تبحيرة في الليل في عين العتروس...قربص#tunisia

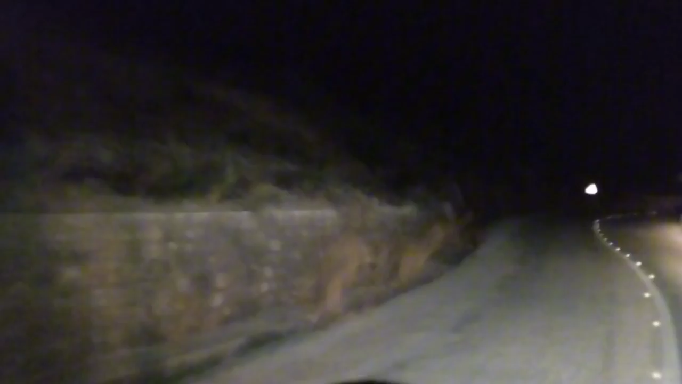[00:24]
الصيف مازال موفاش، وكالعادة مش نودوكم بكامب من أروع البلايص اللي تتنجم تكامبي فيها في الجمهورية التونسية. واللي يقول بحر وجبل وغابة الكل مع بعضهم هذوما أكيد مش يقول قرب. سيدي جاء لمينا معونا وبطري هنا، قدمنا الكهرباء وطلعنا في الليل كما تشوف. الطريق في الليل كان شيء عامل كيف، كان روعة ممتاز.
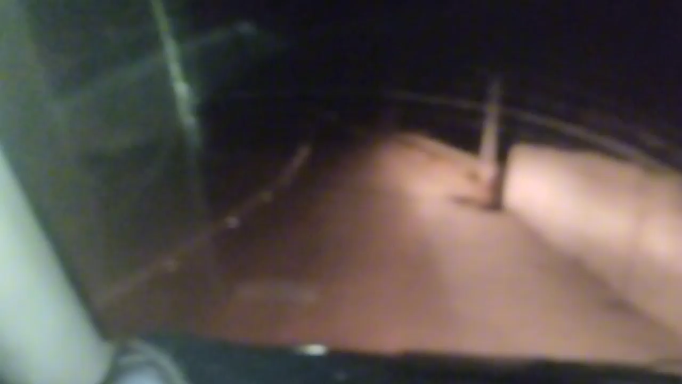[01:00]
هو صحيح هو الطريق خطير شوية في الليل، ديما تردوا بالكم من تبدأ ماشي في الليل، أما فيه شرم خاص.